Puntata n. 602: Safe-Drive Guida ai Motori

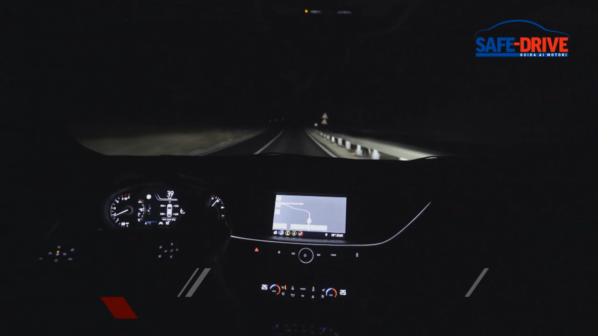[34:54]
Non appena l'insegna lascia l'ambiente urbano, i fari a matrice passano automaticamente all'abbagliante e grazie a una telecamera adattano continuamente il raggio e la distribuzione del cono di luce,
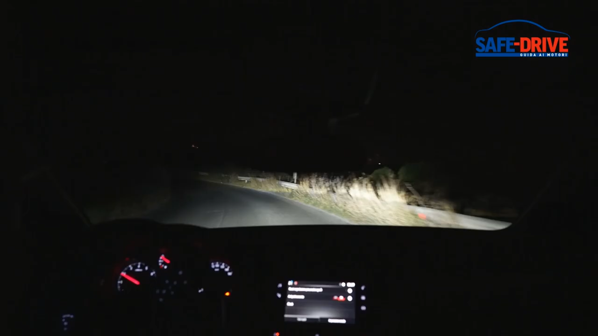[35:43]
Nelle curve a sinistra, la luce brilla maggiormente a sinistra, migliorando la visibilità del conducente sulla corsia di marcia. Nelle curve verso destra, la luce brilla maggiormente a destra, al fine di evitare l'abbagliamento del traffico in arrivo. È quando il buio si fa più buio che il sistema IntelliLux si è rivelato particolarmente prezioso.